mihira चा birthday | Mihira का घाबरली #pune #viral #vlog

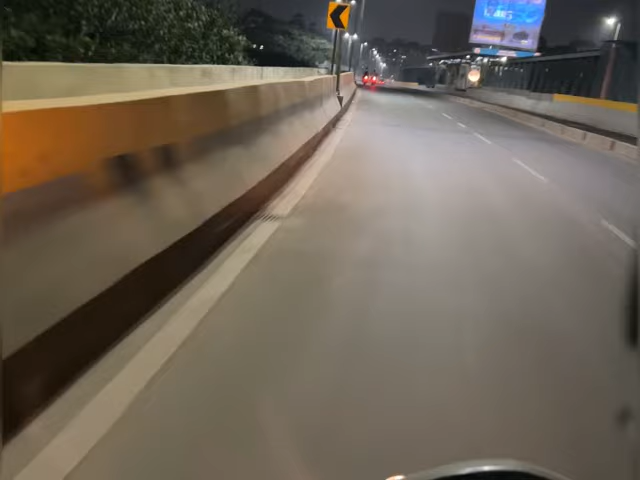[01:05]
काई प्रोब्लेम हायला नको तर हे आमी जातों चिकली काड़े वाडी ला जायला जो स्षोटकट आहे एमपाईर स्टेट जो ब्रेज आहे
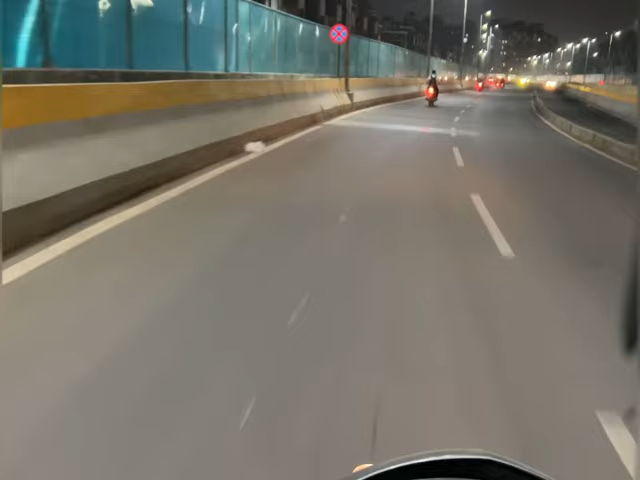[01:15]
तीथुन तर रात्री ची वेड़ा है आणि जस्त ट्राफिक पन नहीं है जाताने खुप छान वाड़ते तर हे
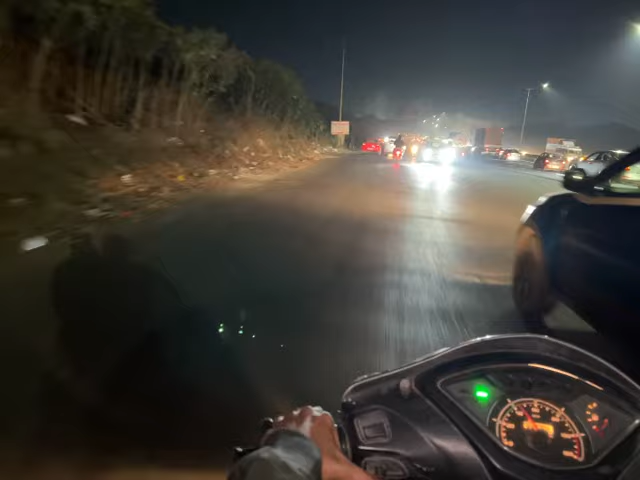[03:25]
आता हाँ लगे सर्वीस रोड लागतो है बाउधनला